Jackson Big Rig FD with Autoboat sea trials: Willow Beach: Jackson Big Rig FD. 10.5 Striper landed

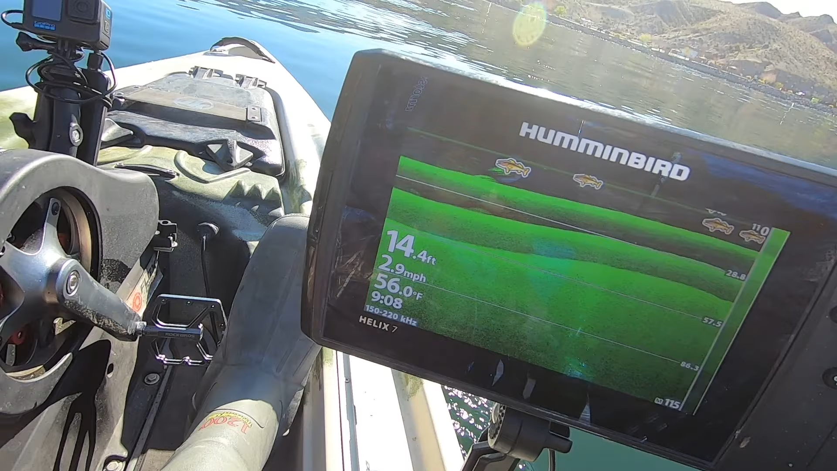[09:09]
On screen: depth 14.4 ft, water 56.0°F, speed 2.9 mph
One point three miles an hour upriver. There's eight.
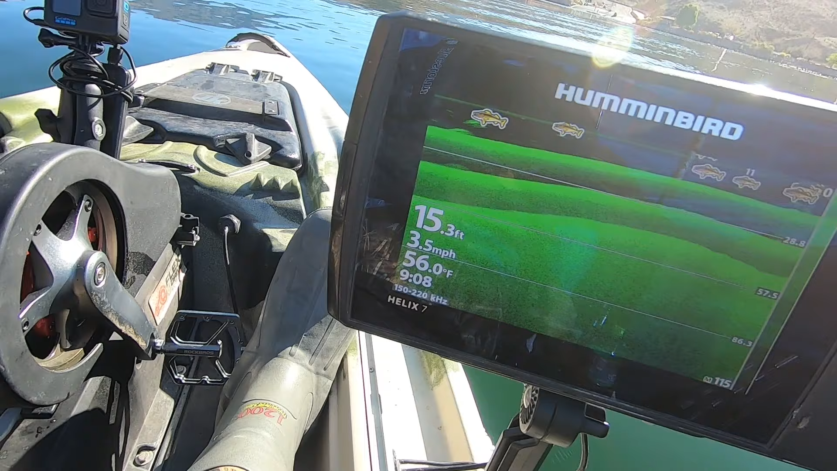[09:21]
On screen: depth 15.3 ft, water 56.0°F, speed 3.5 mph
Nine.
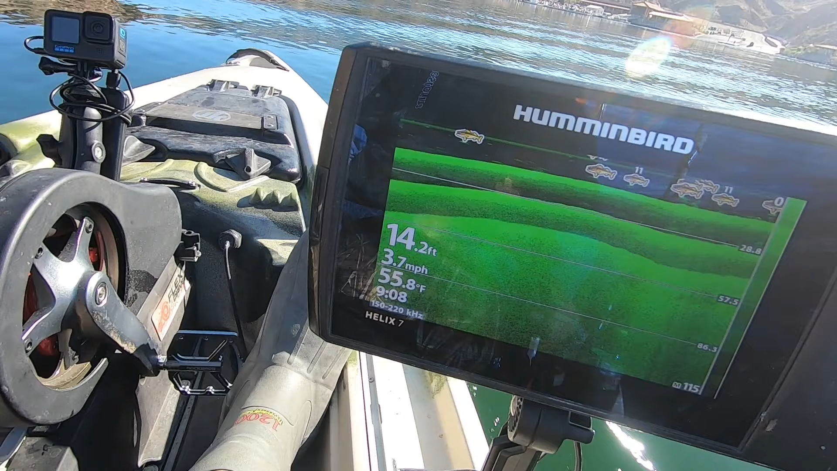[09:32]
On screen: depth 14.2 ft, water 55.8°F, speed 3.7 mph
Nice play. Watch my depth.
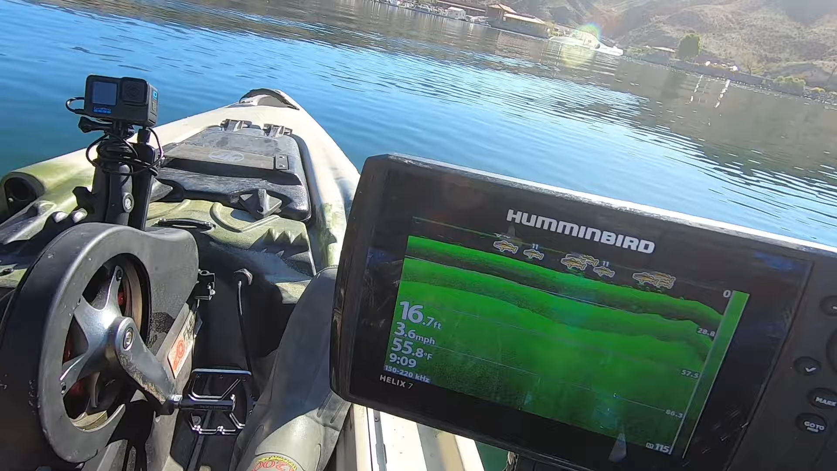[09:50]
On screen: depth 16.7 ft, water 55.8°F, speed 3.6 mph
One thing you really don't want to do. You don't want to match this turn button when you're going that fast. Because it will tip. I don't think it'll tip over, but it's going to try and throw you out. So that's nine. There's max.
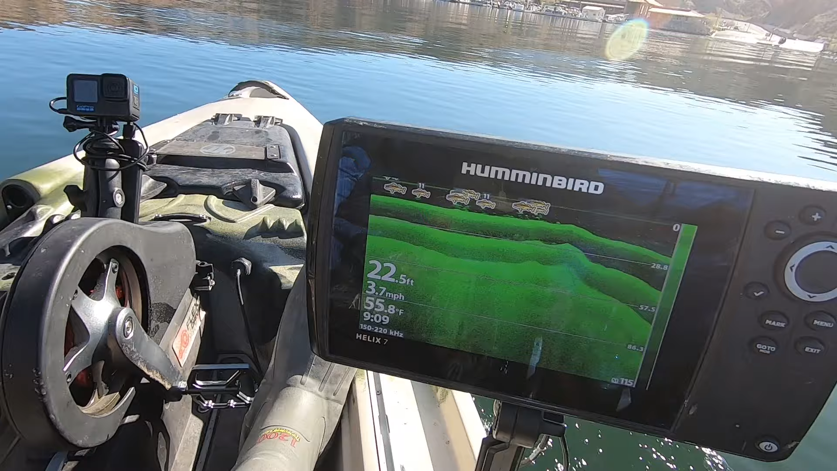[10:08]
On screen: depth 22.5 ft, water 55.8°F, speed 3.7 mph
Maxed out. Now.
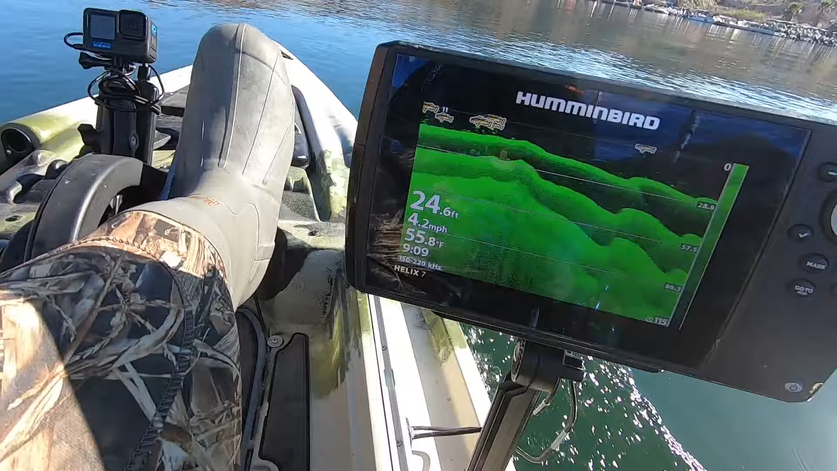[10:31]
On screen: depth 24.6 ft, water 55.8°F, speed 4.2 mph
Like I said, that current is ripping. There's four miles an hour. All right. Four point one.
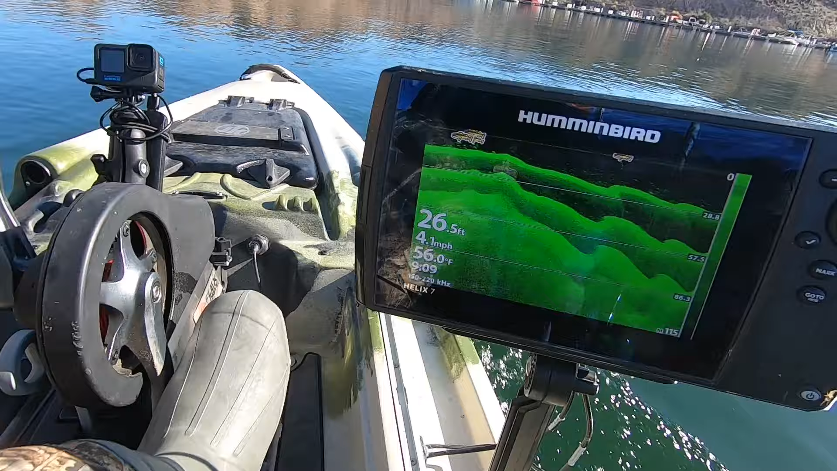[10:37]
On screen: depth 26.5 ft, water 56.0°F, speed 4.1 mph
Three point seven to four point one miles an hour.
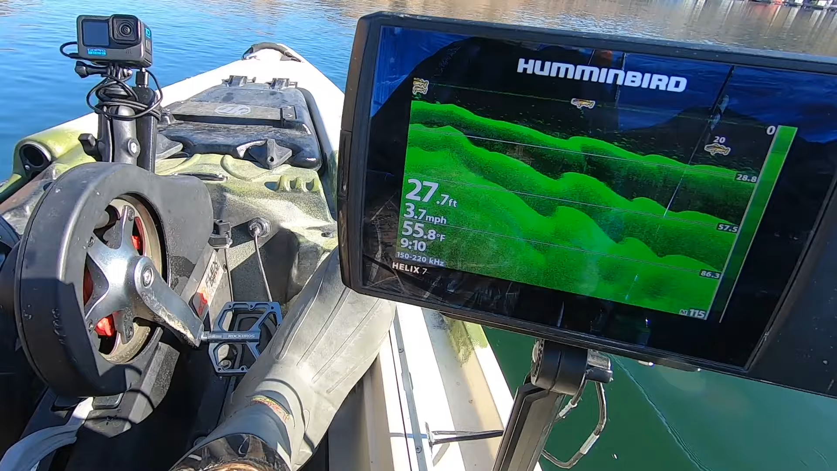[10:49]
On screen: depth 27.7 ft, water 55.8°F, speed 3.7 mph
Pedals. Adding the pedals to it. So. Probably should have looked at the meter before I kicked her off. But I didn't.